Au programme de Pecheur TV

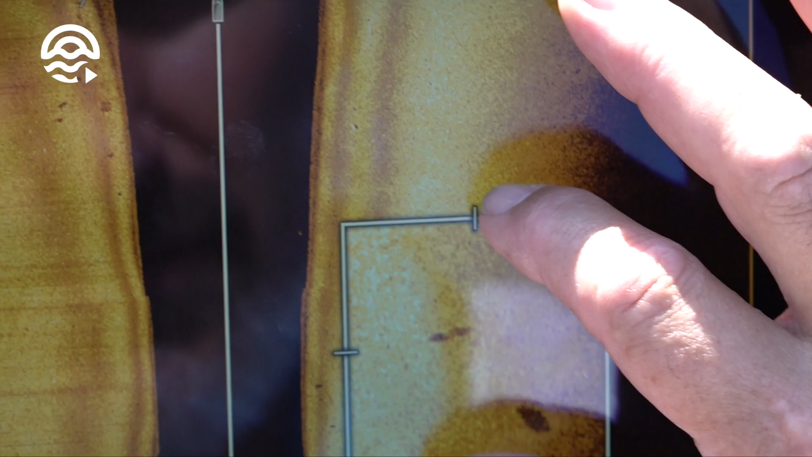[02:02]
Je veux apprendre à me servir d'un sondeur. Alors on va faire grâce à tes tutos.